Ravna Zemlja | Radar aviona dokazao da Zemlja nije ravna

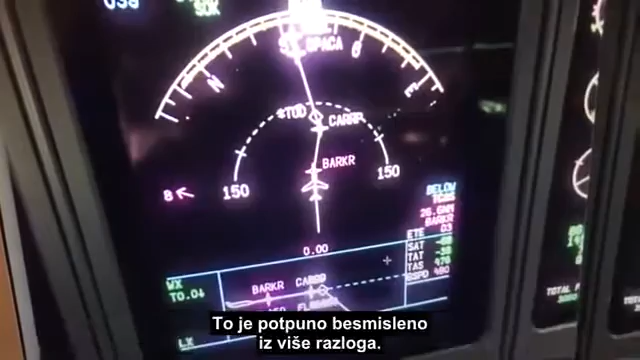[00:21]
Now that is just complete nonsense for many reasons but one area we do have to factor in the Earth's curvature is
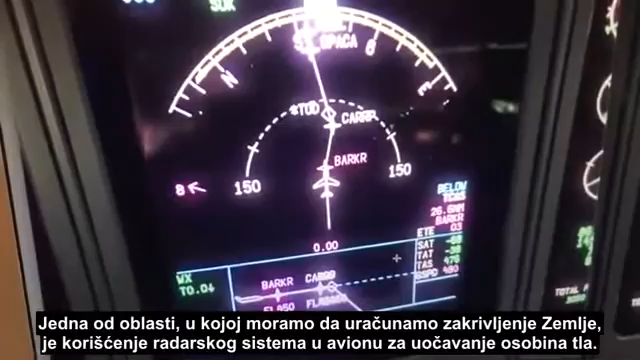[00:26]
when operating the airborne weather radar system to map ground features and
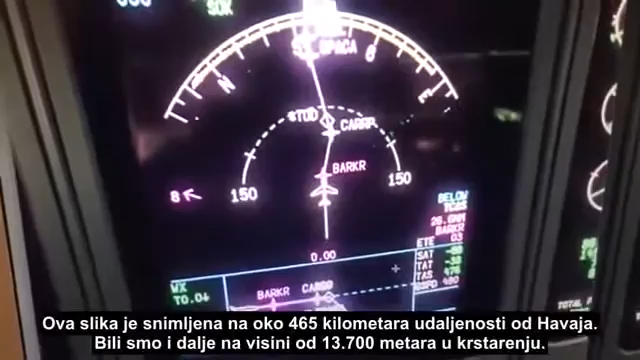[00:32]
this screenshot was taken about 250 nautical miles out of Hawaii we were still at 45,000 feet in the cruise and you'll see on the diagram the bottom
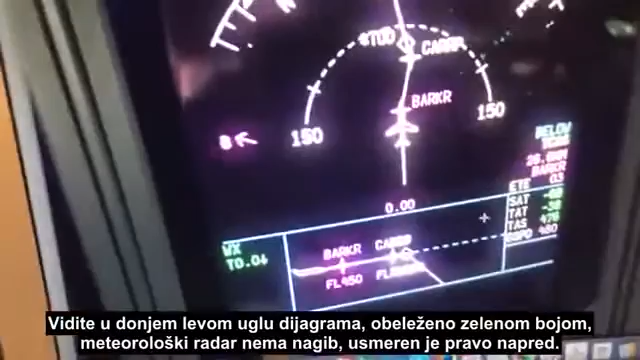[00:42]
left hand corner here in green the weather radar had zero tilt so it was looking straight ahead now you'll notice Hawaii itself and over here where the island of Kauai
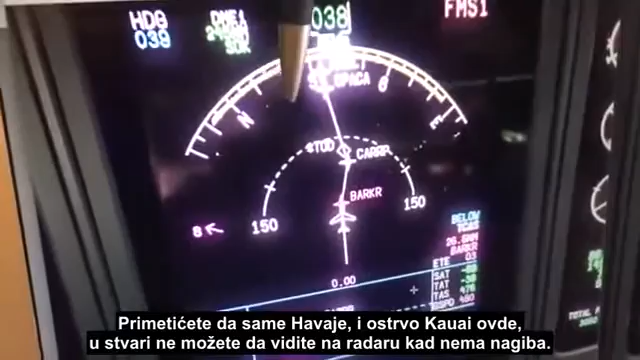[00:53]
is you can't actually see them on the radar at this point with zero tilt however
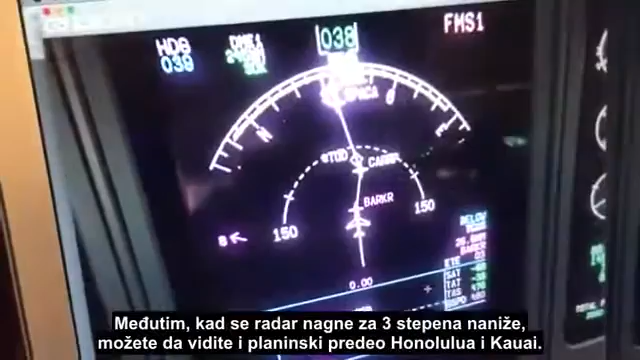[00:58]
if I tilt the radar down three degrees so now tilted
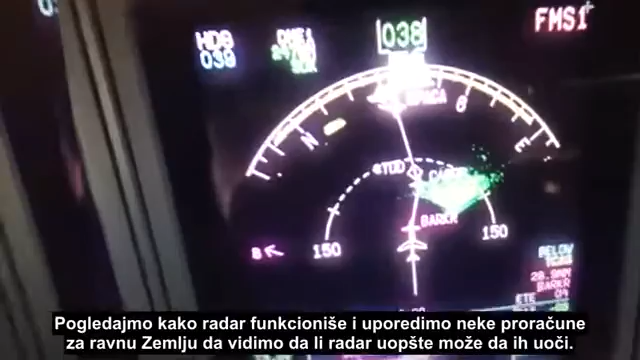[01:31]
them so again I said it was about 250 nautical miles out of Honolulu
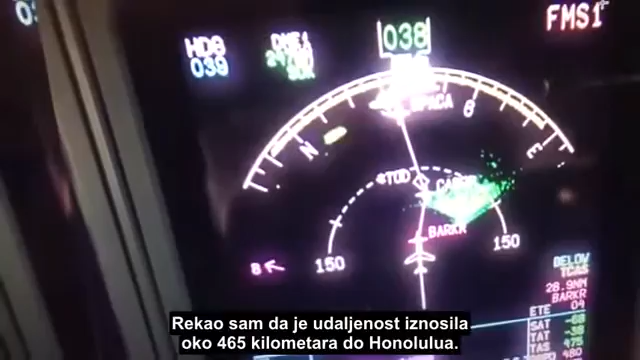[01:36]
I plotted the position on my ForeFlight app we were before Barker and the route was taking us via Karp and a Parker into
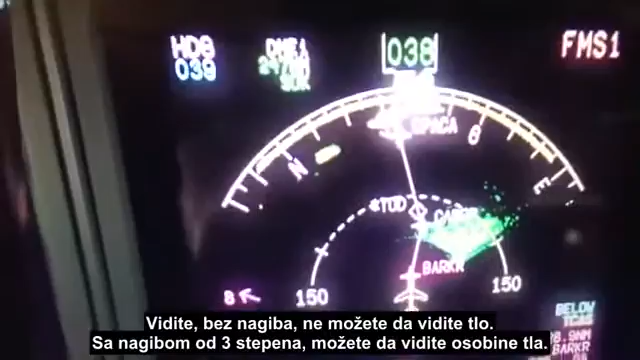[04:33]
three degrees tilt you can see the ground features obvious evidence of earth's curvature